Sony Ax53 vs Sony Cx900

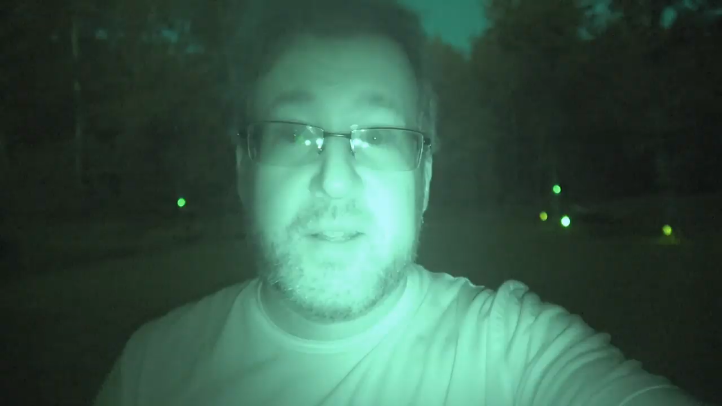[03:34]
So while we're at it, we might as well try the actual night mode. I can't seem to get it to focus by touching on my face. Where before I could get it to lock on and focus. So maybe night mode you can't do that, I don't know. The mosquitoes are crazy bad out here right now. So this is going to be a quick test. But I just want to see if it's actually focusing on my face or moving in and out all the time. Losing focus. That would be a bad thing.